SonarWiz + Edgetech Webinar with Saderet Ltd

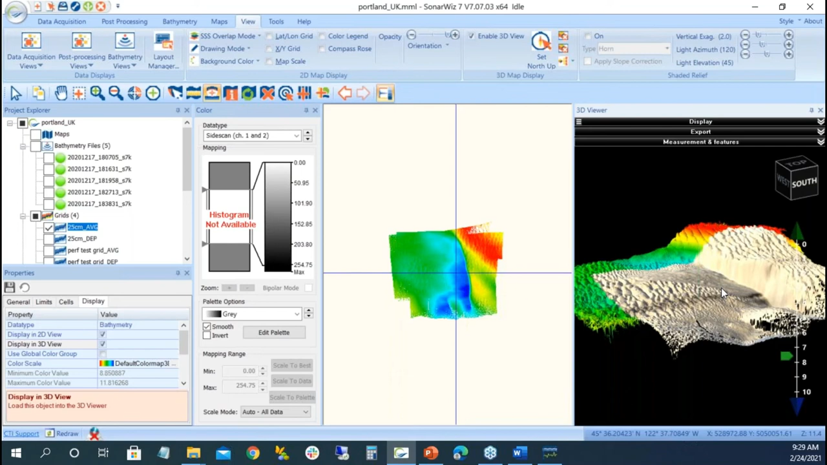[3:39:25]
But that's where, you know, some of these, you know, tools that we have, once we have the pathometry, once we have the side scan, yeah, before I show this, this sub bottom as well. I don't need that anymore.
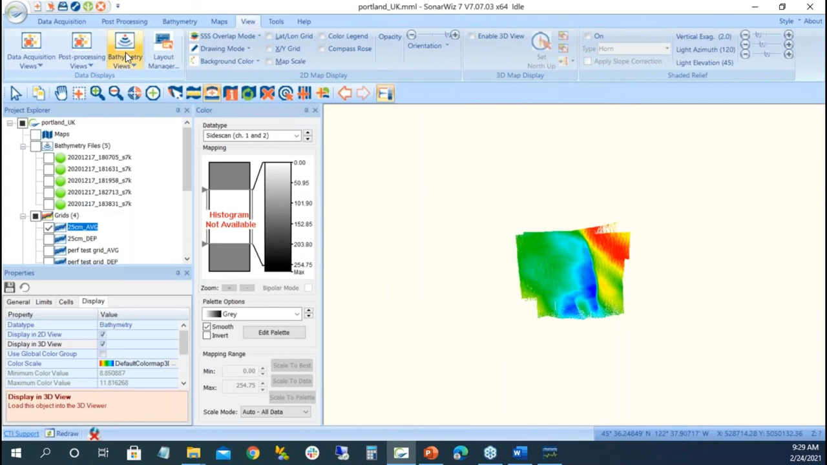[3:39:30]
So we saw that in the patch test, we saw a swath editor, area editor. We have Tide and sound velocity. And if we bring in a Tide file, we can import one or we can create one manually.
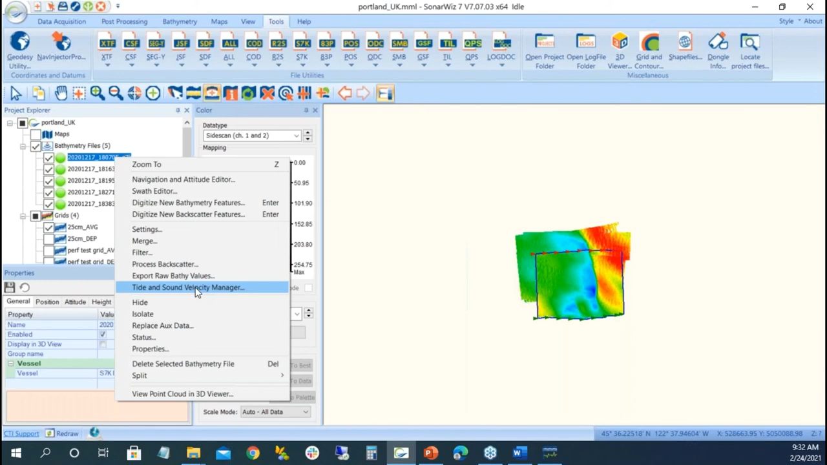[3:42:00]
There's two ways to always grab, stop, sound velocity tied, and sound velocity manager. Okay, so there's just different ways of looking at the data. Well, let's go back to the data that we worked with before on the barges.
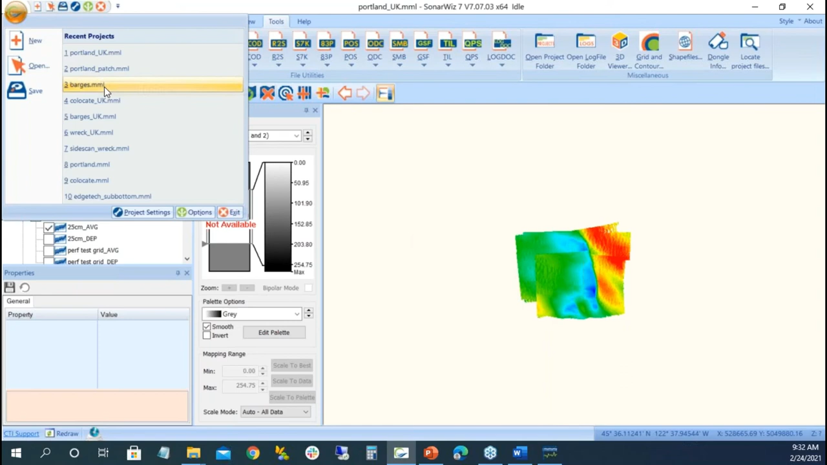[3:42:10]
So we're back to the 6205. And now we want to take our side scan. We had it from before where we had a nice image.
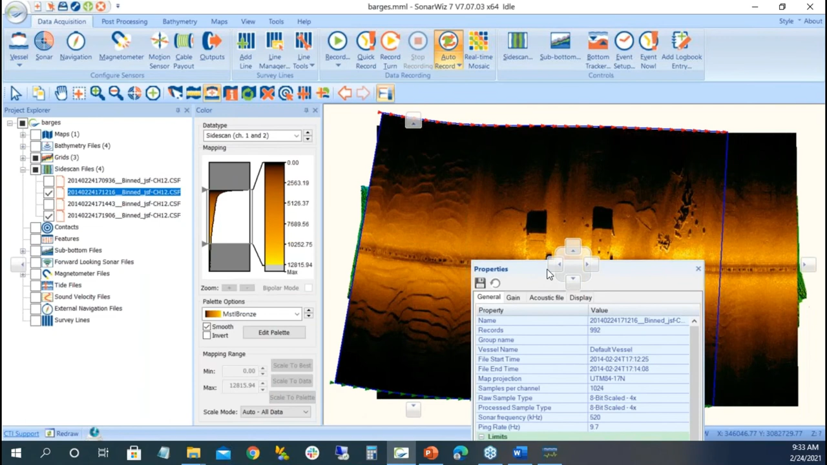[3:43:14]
So what I could do, and I'll make this bigger so we can see what we're doing, is in the side scan itself, I'll turn them all on. But in the side scan itself, we don't want to have course made good.
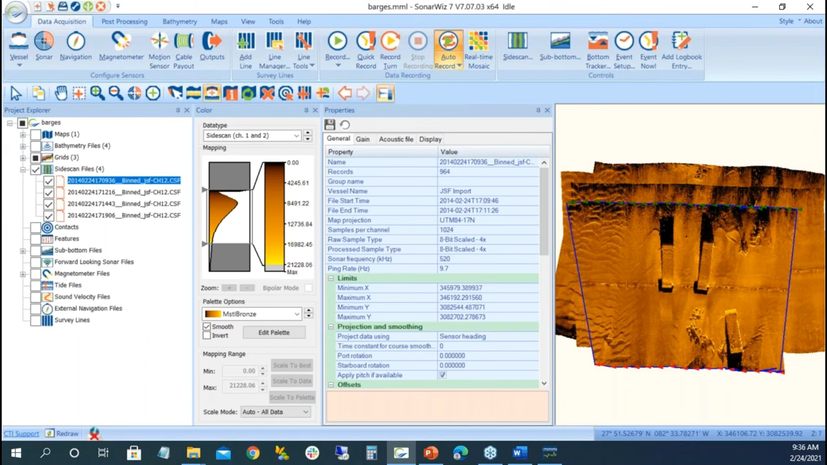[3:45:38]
So we want to make sure that the side scan,
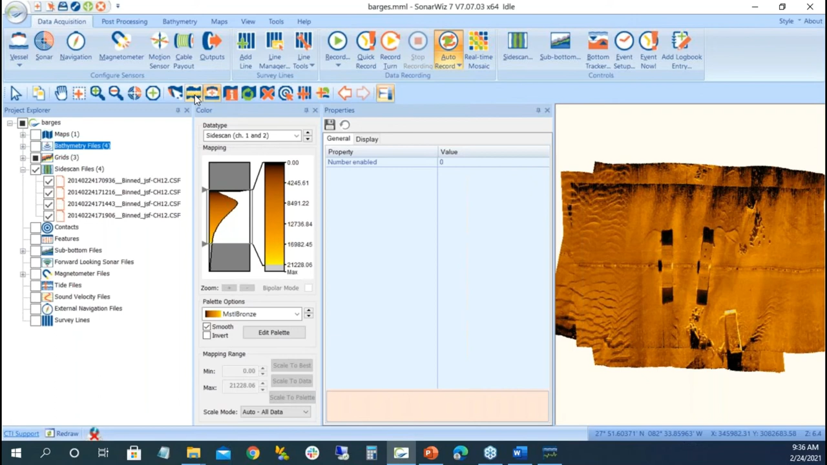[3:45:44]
a little swiper up there, you have these features, side scan, these features all lined up. And it's pretty close. I kind of cheated a little bit on my offset, but it's much better than before. The thing about side scan is you don't need redundant data. Multi-beam is great. And multi-beam is absolute. It's X, Y, Z, and Z is the Z.
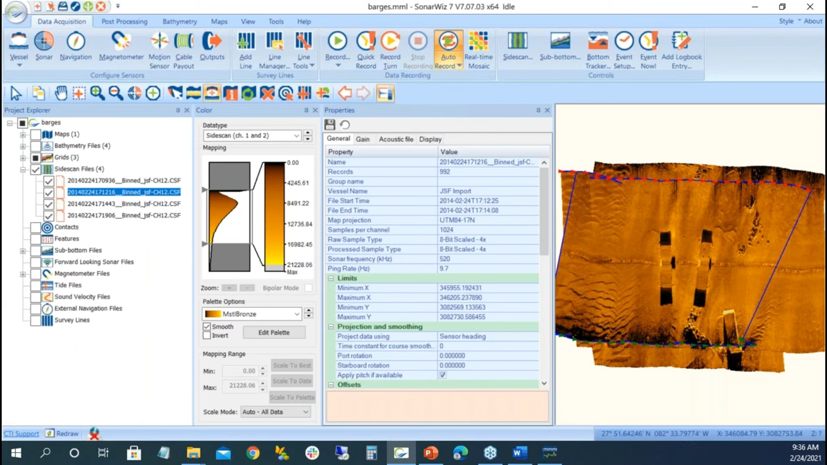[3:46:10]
With side scan, if there's any positional errors, any other errors. But in fact, we can look at, we'll take a target out here. I'm trying to get a, there's a target between the two. There's plenty of rocks out there, but let's just take this one target. In between the two, we're going to look at that target and see how much it shifted on all the lines.
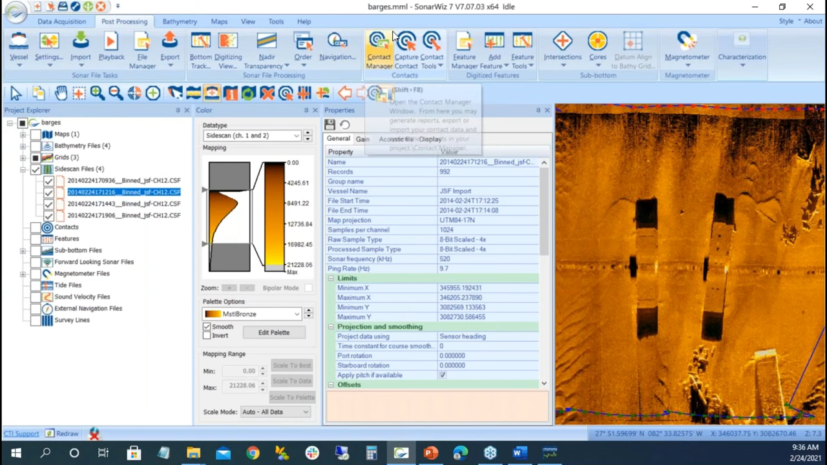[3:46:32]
So in processing, capture contact, I want that one. And it brings up my dialog box.
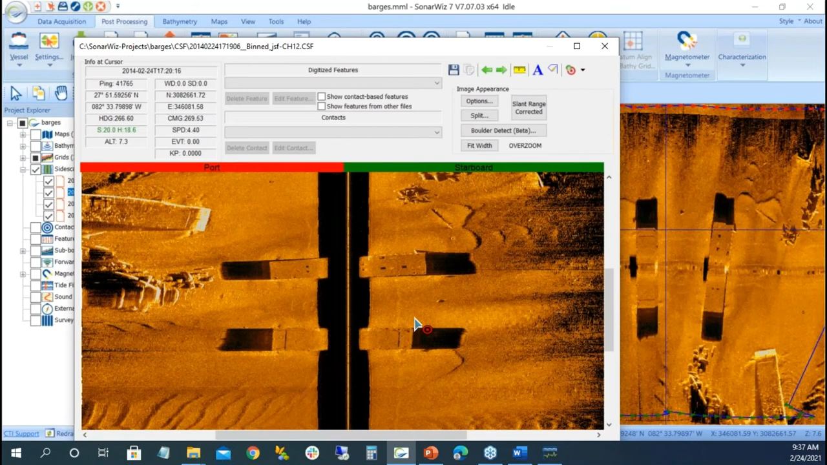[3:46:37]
I'm going to grab that one target. I'm going to the next line.
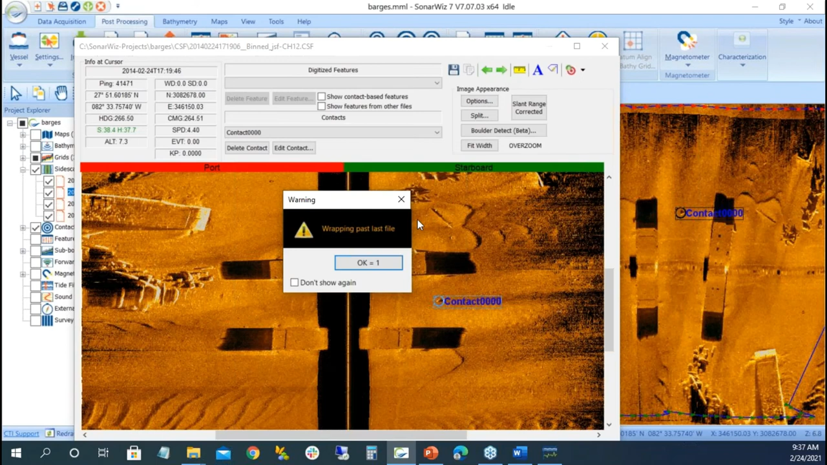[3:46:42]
OK, I'll go to the first line then.
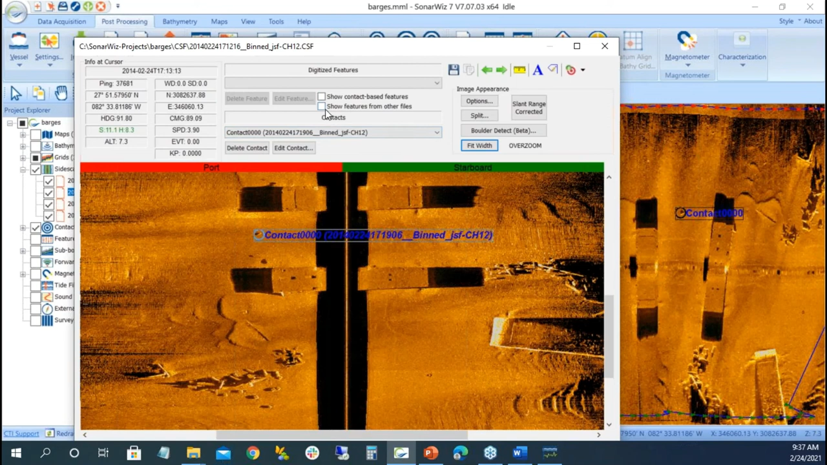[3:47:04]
OK, OK, OK. Right there. Next line. The problem is the contacts are on top of each other. And they're showing up.
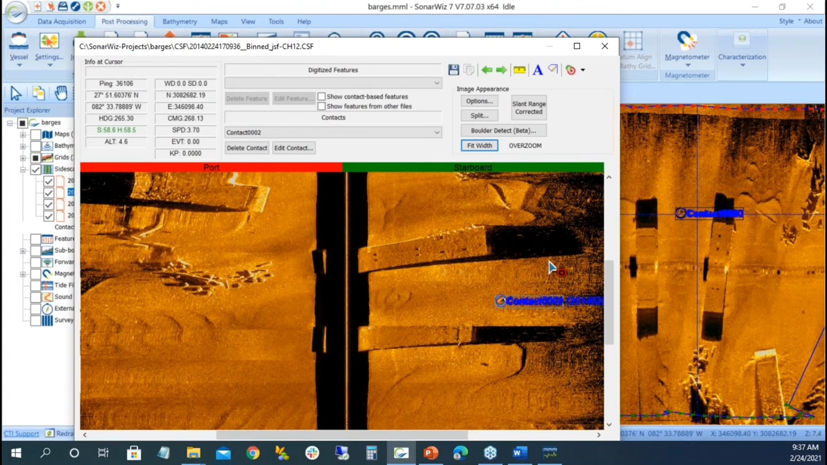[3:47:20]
That's fine. And the next line. They're almost exactly on top of each other. Let's do our best to resolve it.
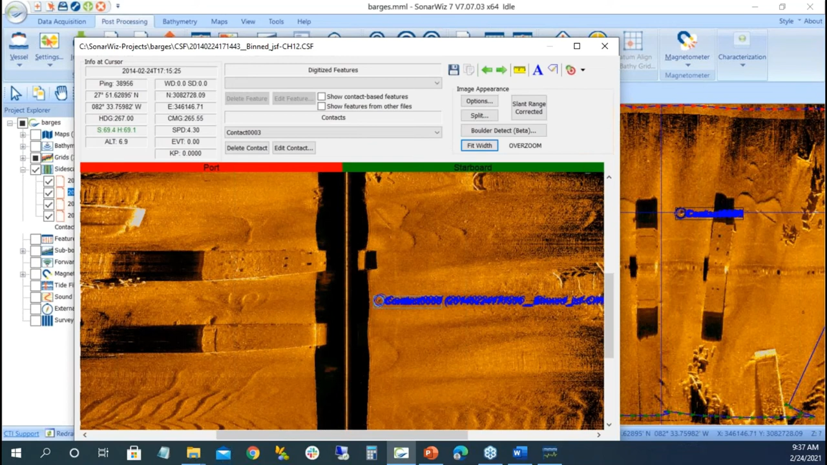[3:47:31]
So I created all these contacts on all four lines. And if I look at my contact themselves, there's my contact on one,
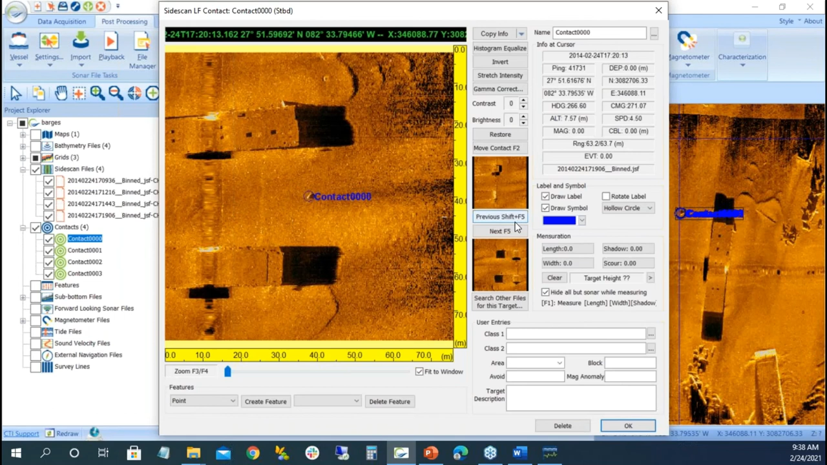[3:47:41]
next, contact two, contact three, contact four. And how close are the contacts? Well, assuming we measured them exactly correct.
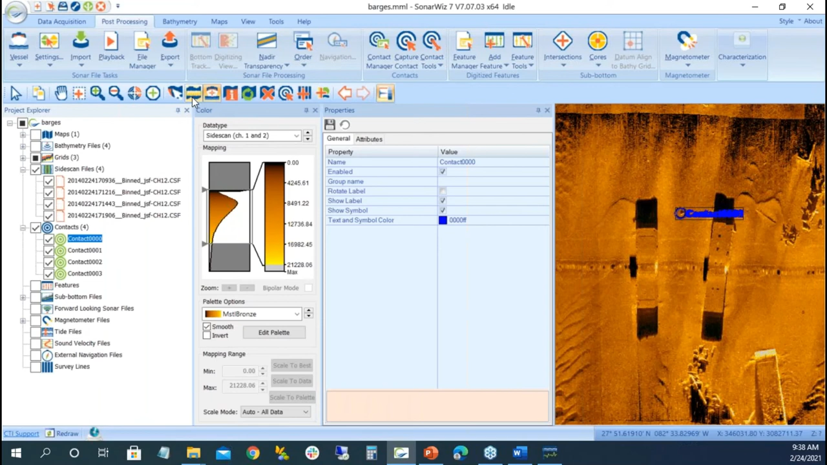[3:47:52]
And I zoom in to the really, really tight. Let's take our side scan. We don't need our side scan anymore.